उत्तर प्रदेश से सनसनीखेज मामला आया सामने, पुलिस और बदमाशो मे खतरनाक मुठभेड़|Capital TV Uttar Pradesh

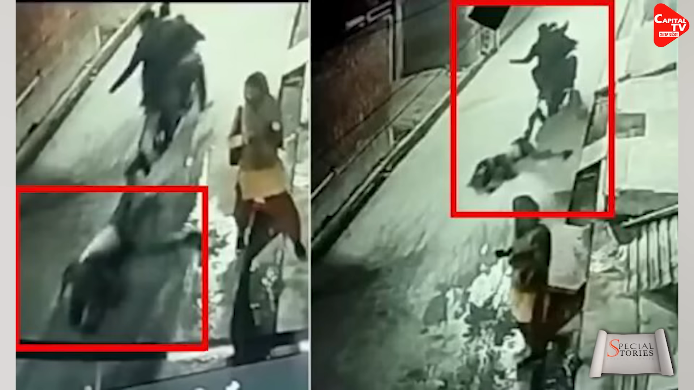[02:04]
कि तंग गलियों में यूवक का चाकू से हमला कर घायल कर दिया गया आरोपियों ने घायल यूवक को मोटर साइकल से बांद कर पूरे गाउं में घसीटते